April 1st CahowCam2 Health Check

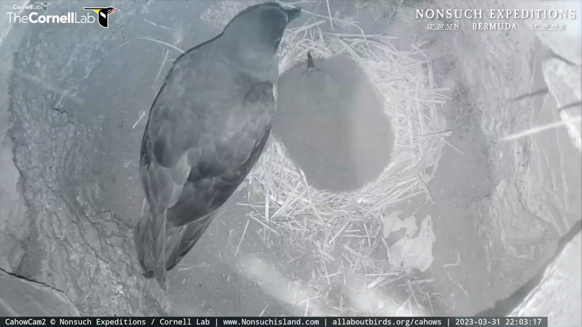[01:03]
And about an hour or two later, the female bird, the mother, came in, did the same thing, preened the chick, fed it, spent a bit of time with it, and then back out to sea to get more food out there,